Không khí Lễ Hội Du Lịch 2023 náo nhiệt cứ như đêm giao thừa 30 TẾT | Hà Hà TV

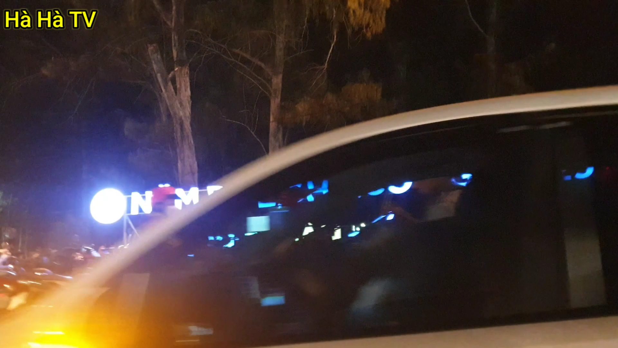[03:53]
Không biết đâu chen vào được. Xe đậu kìa. Tên bạn luôn.
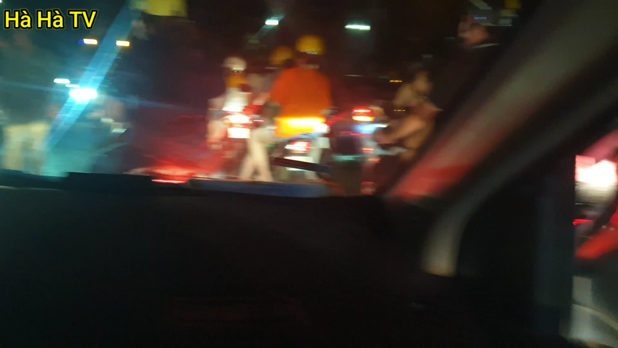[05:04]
Không phải, phải có người điều khiển xe đi vô khác luôn. Quay lộn cho mọi người xem mà. Quá trời đông. Kinh quá.
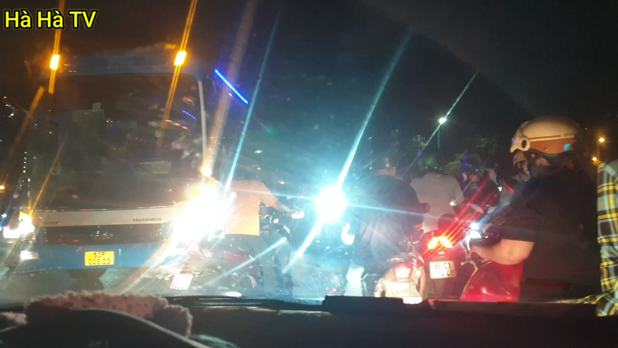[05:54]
Kẹt xe quay đầu đây các bạn ơi. Nghĩa Thành trên đây cũng đông nghẹt nè, kẹt cứng ngay luôn nè. Ôi là trời ơi là trời.
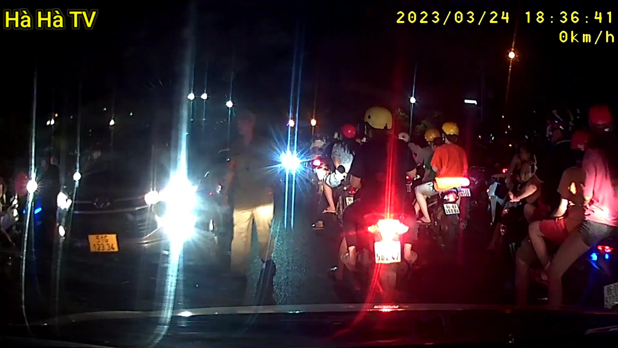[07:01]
Người điều khiển xe đi với khác. Quay trộn cho mọi người xem mà. Quá trời đông. Kinh quá. Quá trời đông. Mở đầu vô nha.
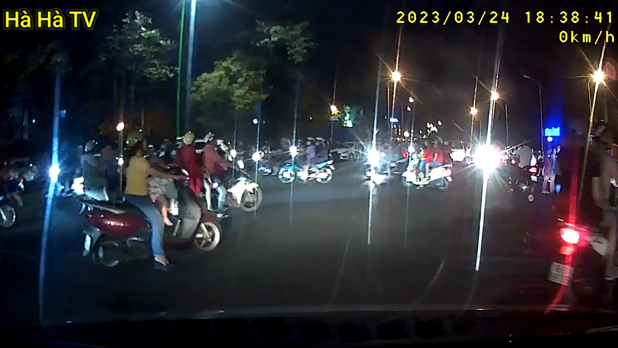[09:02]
Oh man. Ừ, Thành trên đây cũng đông nghẹt nè, kẹt cứng cho em nè. Ô là trời ơi là trời. Sao thoát ra được? Sao thoát ra được